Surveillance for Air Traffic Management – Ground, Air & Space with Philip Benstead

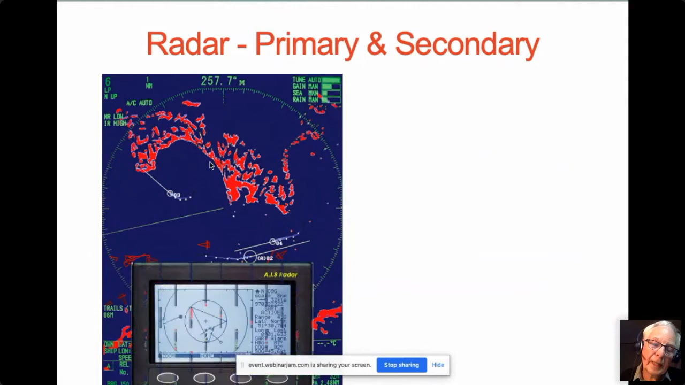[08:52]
You want to see everything because you don't want to hit this lot. You also want to see AIS, automatic information system, the equivalent of secondary radar or ADS broadcast. And you might think, some may think this is what an air traffic control display looks like.
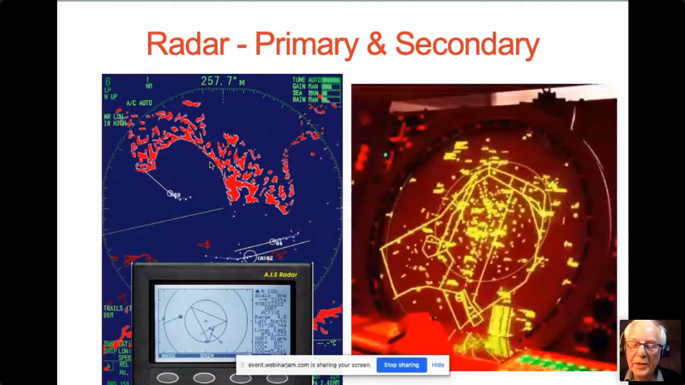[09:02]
Well, it doesn't. That's what a controller likes to see. He just wants these synthetic pictures here,
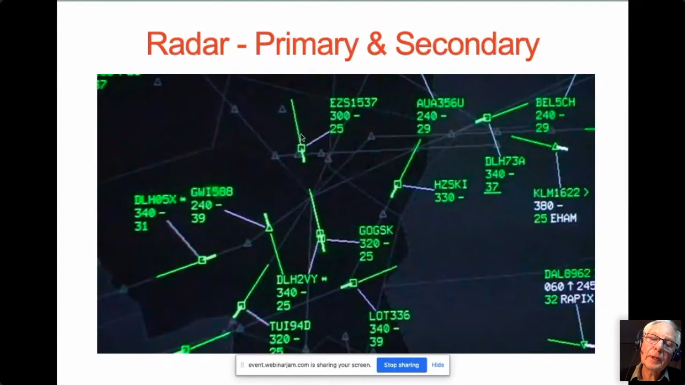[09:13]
a little dot with a leader line of where it's going, and the identification of each aircraft. Well, the big rule is the I word, integrity.
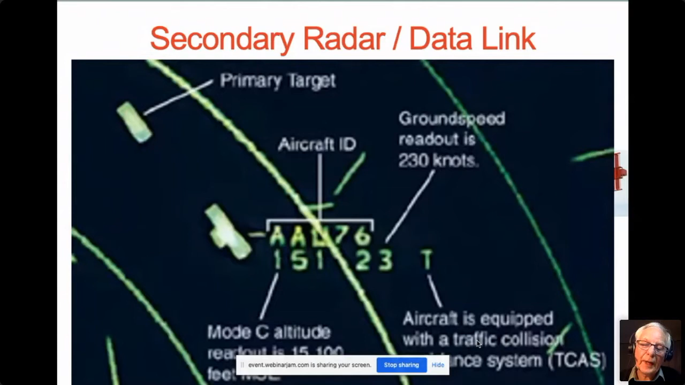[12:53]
So you've got its altitude, you've got its identification, you've got its ground speed, and the fact that it's got traffic collision avoidance fitted. So much more data. So you know whether it's going up or down. You can tell by the way that it's faster or slower. Right. And we've got about 500 of those stations across Europe at the moment.
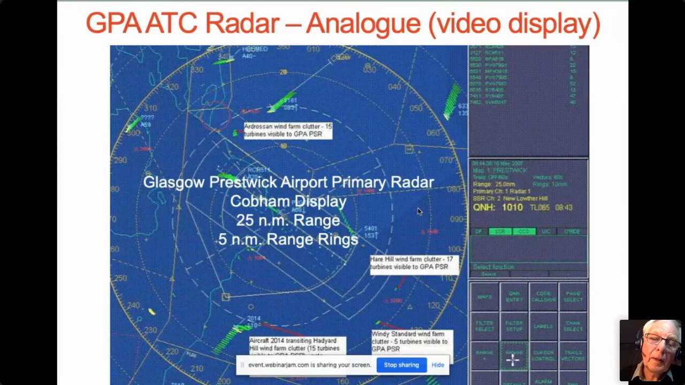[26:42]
25-mile, nautical-mile range with five-mile range. Right, okay. You can see four wind farms here. And we'll now take a closer look.
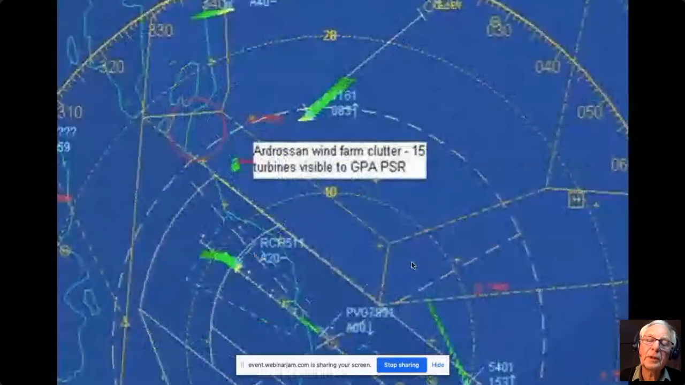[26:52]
So, you can actually see here, these wind terms are visible, but the processing isn't taking them out. So, that's what a target looks like. That's a primary radar target. This is all the track history. That's the last plot. And next to it is a secondary radar label we were talking about.
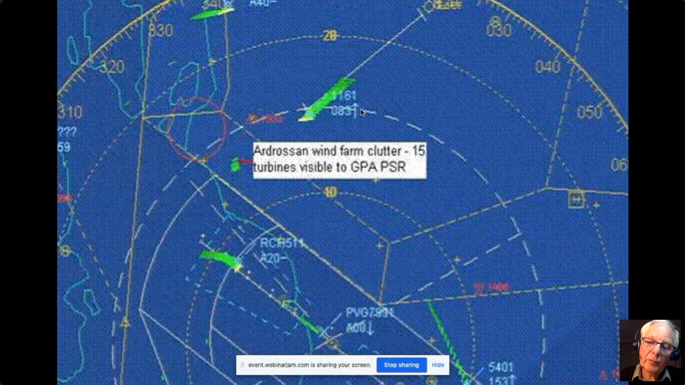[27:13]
Now, if we look further south at Haddiard Hill, which has 15 turbines, you can see, as we go across the turbines,
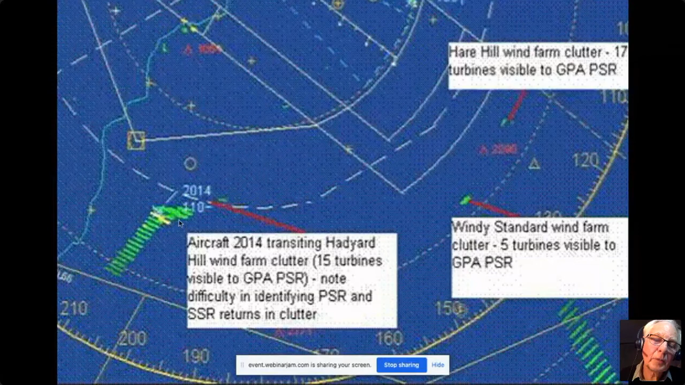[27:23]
you get a horrible mess for the primary radar,
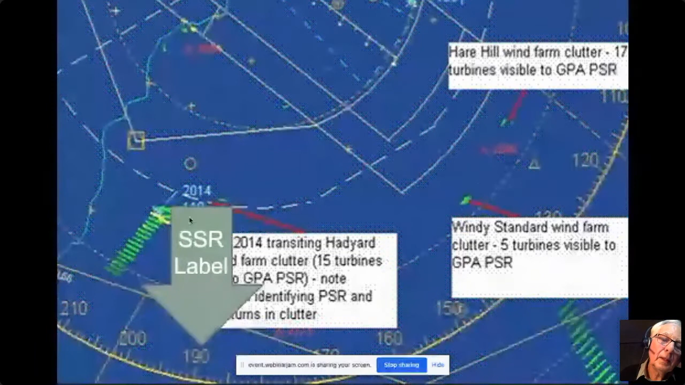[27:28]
but the SSL label can be seen. So, you're thinking, well, that's great.
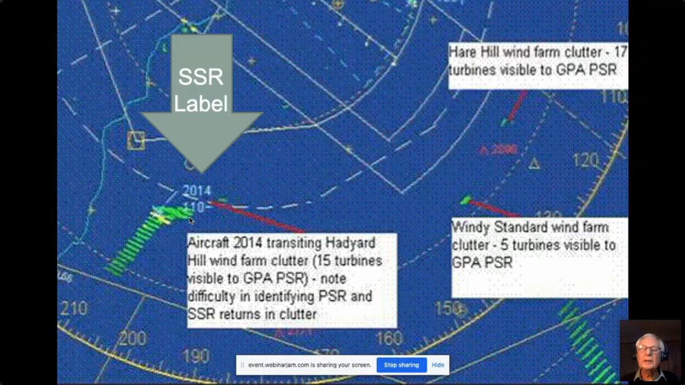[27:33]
The only problem is you have to guarantee service if the transponder has failed. So, now's another look. This is a watchman radar, again, showing an analog picture.